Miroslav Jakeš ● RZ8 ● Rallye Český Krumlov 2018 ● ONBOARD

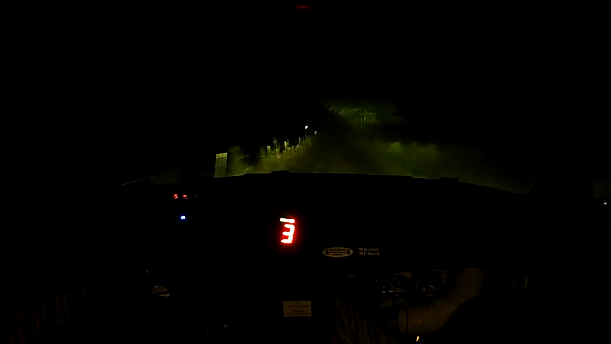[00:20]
tyč, do levá tří, čtyřicet, levá šest, tyč, do pravá dva dlouhé, tyč, utáhne do tří, padesát, pravá pět, tyč, do levá čtyři, tyč, ok, pravá pět, tyč, do levá čtyři, tyč,
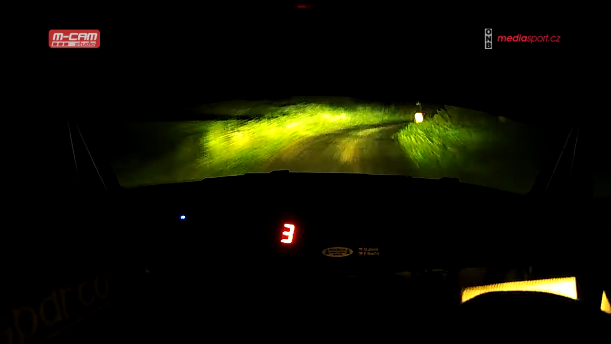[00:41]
devadesát, pravá pět, tyč, padesát, do levá čtyři, postrá, tyč, na bláto, šedesát, pravá tří, čtyři, tyč, čtyřicet, levá dva, do levá čtyři,
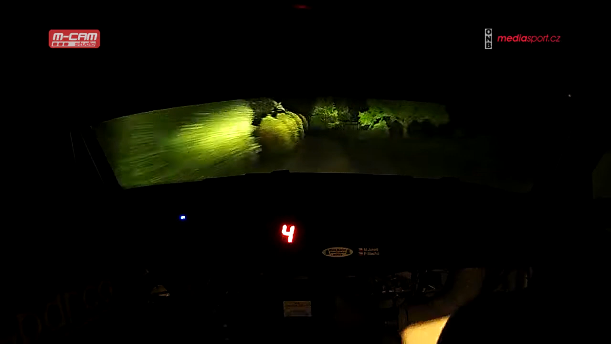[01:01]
bláto, do pravá pět, tyč, sto tři, levá tří, kolej, a čtyřicet, levá šest, zasud, levá šest, zasud, padesát, levá dva, do pravá jedna na horizon, a sto čtyřicet, levá tři plus,
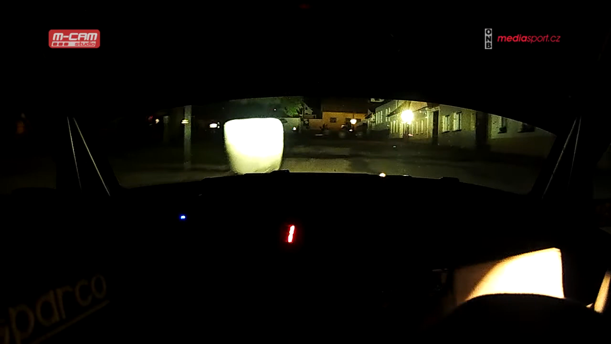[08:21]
pravá tři, přes horizon, do levá osm, ostrá, za balík, levá osm, ostrá, za balík, a čtyřicet, a čtyřicet, levá pět, plus balík, do pravá šest, balík, 80, levá šest, za balík, a bude třicet, levá dva, bordel, voda, do pravá jedna, dvacetří,